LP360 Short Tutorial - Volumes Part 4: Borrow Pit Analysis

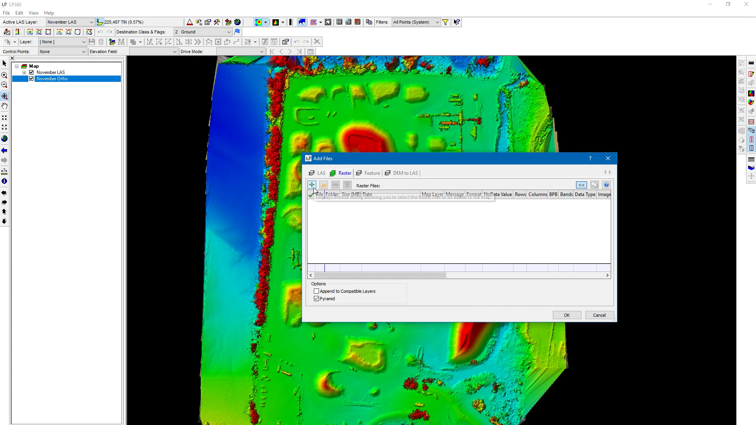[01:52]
It's very important that you have append to compatible layers unchecked for this. OK.
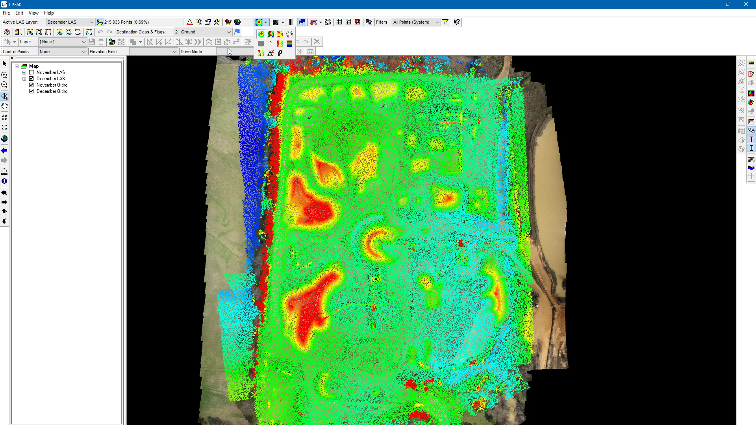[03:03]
OK. Let's go ahead and tend this data set so we can see what we're doing. I'm just clicking that drop down from the setting up here.
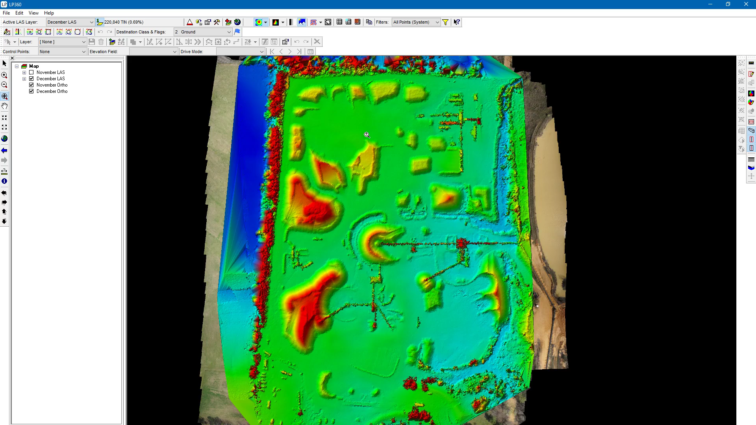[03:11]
So let's see how the volume changes for this area over time. So what I'm going to do, I'm going to create a shape file. So let's go, this is, we're creating a feature layer from scratch. The Z value doesn't matter. Another video, we're going to be going over all the feature edit tools and the settings, you know, auto-Z, all that stuff is very important. For this point cloud task, we're just basically defining the boundary for us doing the comparison of the surfaces over time.
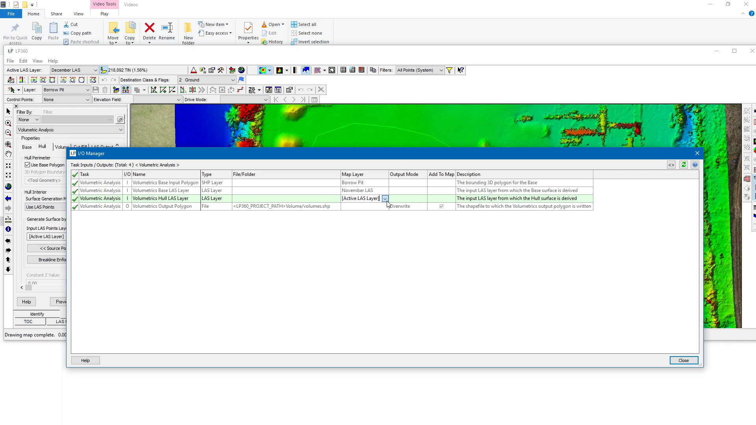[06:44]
Okay, just make sure that that LAS points is chosen, you've got your November LAS here. Alright, let's go to hole. We want to change this to December LAS. And for source points, I believe I had this one set to, created never classified. Okay, that's good.
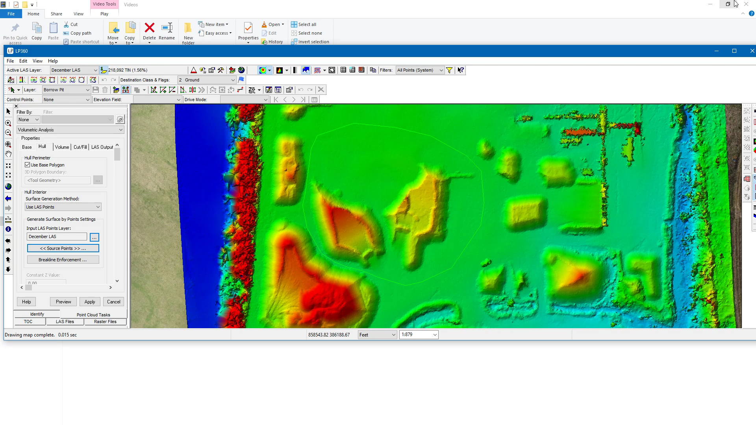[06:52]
Alright. So it should look something like this. You have your older point cloud as base, your newer one in the hole, volume, you want to do a cut minus fill. Alright, so that means that if our fill value is greater than our cut value,
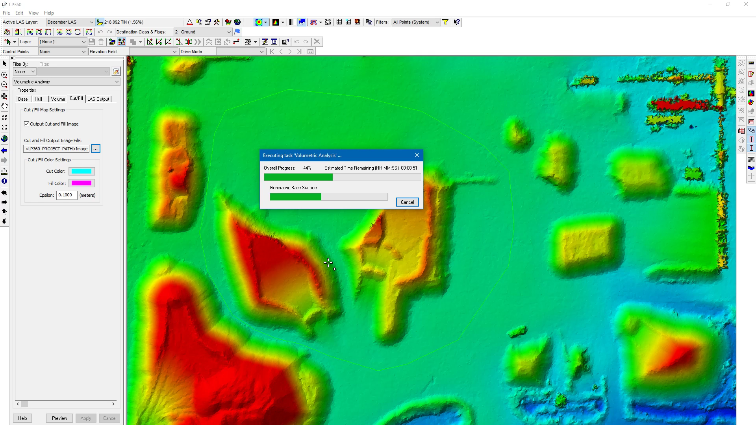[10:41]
You can also make sure of physical spa, is DEFIC, 752, etc.
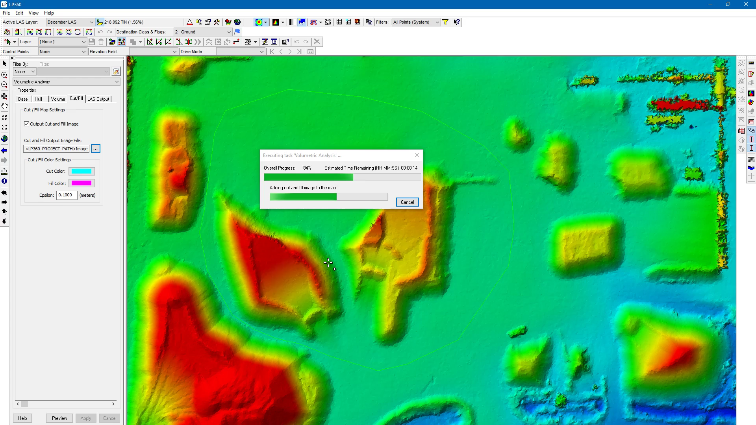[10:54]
all right click OK so these areas where you see the magenta color means we've decreased in volume areas we see that cyan colors areas of increase okay so let's go to our table of contents tab right-click on bar pit volumes it's the volume file we just created go to feature analyst all right so now we can see so we have a negative number here so we're saying we
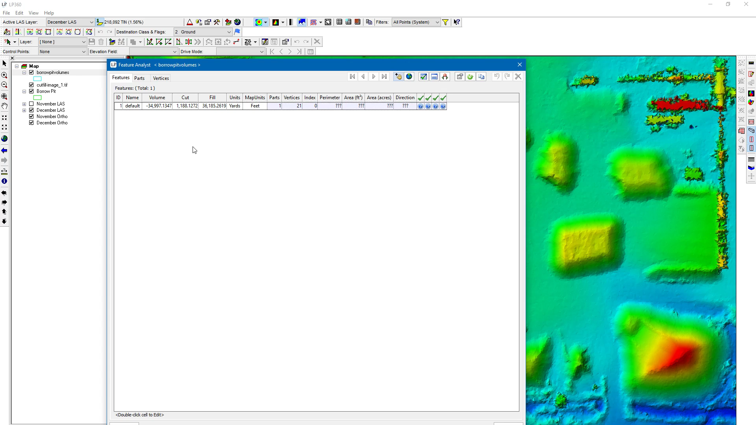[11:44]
they're colored in cyan that's where we've increased in volume and so and then the fill is just that total area you see in magenta so that you basically we're subtracting these numbers and then we're going to get a negative number because we've lost volume let's just do a quick sanity check here and see if that
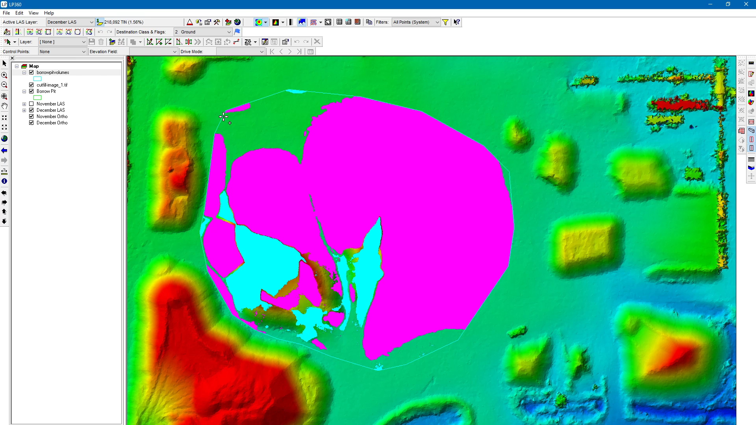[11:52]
makes sense I'm going to turn off the cut fill image so this is our December last let's look at our November last one more time you see obviously there's a lot more material here so it makes sense that we lost volume over time here so that's how you would compare point cloud surfaces and see what the change of volume is over time